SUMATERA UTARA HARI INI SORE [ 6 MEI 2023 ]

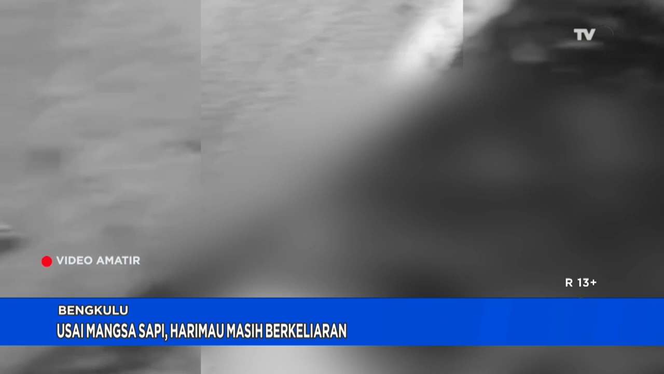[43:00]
Kabupaten Bengkulu Utara Pada Kamis 27 April lalu Diduga Harimau